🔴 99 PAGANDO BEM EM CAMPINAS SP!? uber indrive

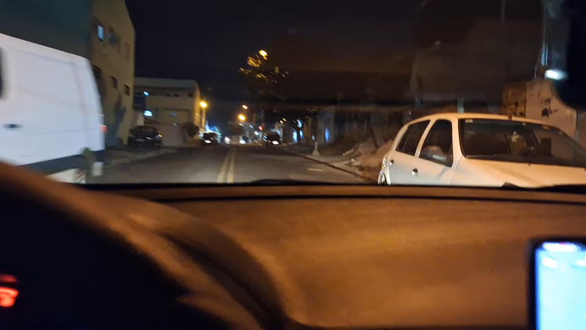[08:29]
Passou na frente do carro Não sei se deu pra ver aí no vídeo Mais suave Então Tô com 87 rodados
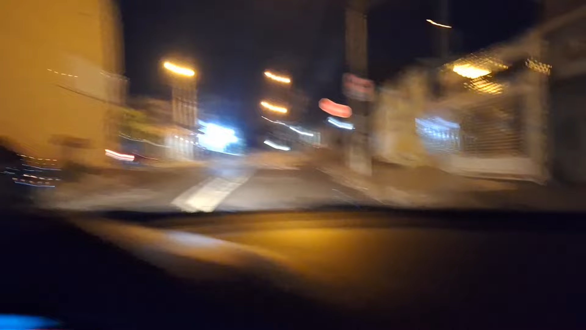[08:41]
Fiz 73 reais agora aí na Uber Estamos aqui perto do Bassole Jardim
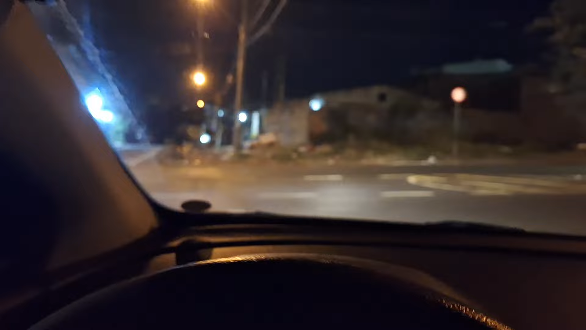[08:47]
Floresta Olha aí a corridinha galera Do Floresta Lá pro Valença 1
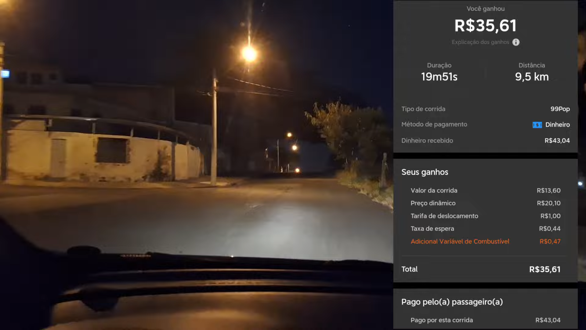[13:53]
Buscar o passageiro Lá no Floresta Levar ele No residencial Porto Seguro Se eu não me engano É uma corrida De 12,00 Pagou super bem Pagou 2,65 Aí no KM Então finalizei Corridão Da 99
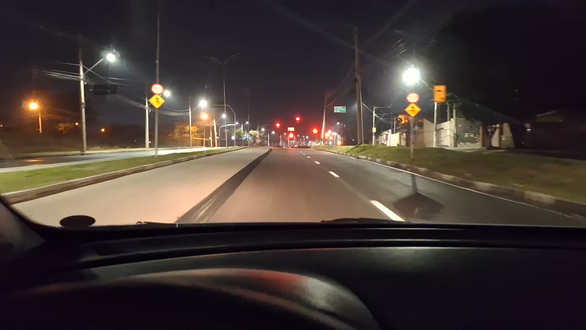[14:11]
Era aqui Para o Vida Nova Não sei nem se é Vida Nova Ali um pouquinho antes Então Agora também Não adianta Eu ficar parado Aqui galera Porque Como eu não conheço Muito bem Essa área
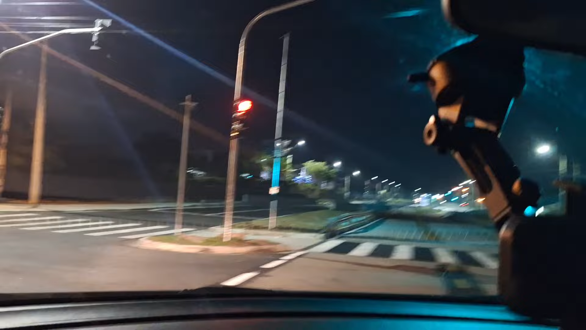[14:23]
Não adianta Eu ficar parado Então vou pegar A estradinha de terra Aqui do
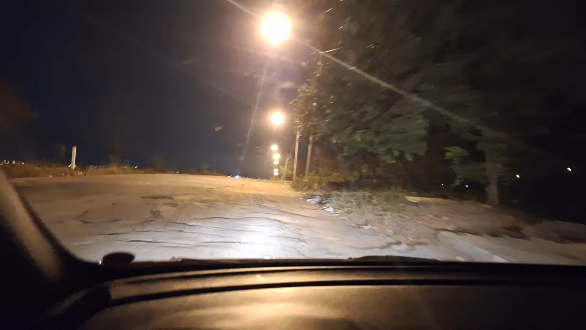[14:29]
Passar aí Ali no Florence 2 Pelo menos Um KM Aqui De estradinha De terra Mas até que Tá boa a estrada Eu vim por aqui E é isso Como eu falei Não adianta Eu ficar parado Por aqui Então eu vou ir tocando Se tocar alguma corrida Lá para o Campo Grande Eu vou estar aceitando Se não tocar Eu vou bater no lata Mesmo Até porque Minha mulher Já ligou aqui